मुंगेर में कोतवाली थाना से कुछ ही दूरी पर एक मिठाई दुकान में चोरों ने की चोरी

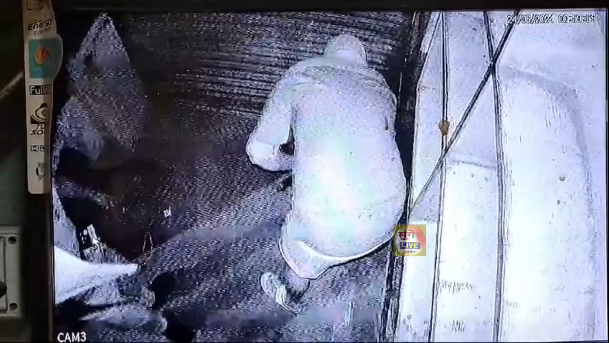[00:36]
में कैद हो गया इस दंदर में दुकानदार के छोटे भाई ने बताया है कि रात में लगबख एक बजे आर से दस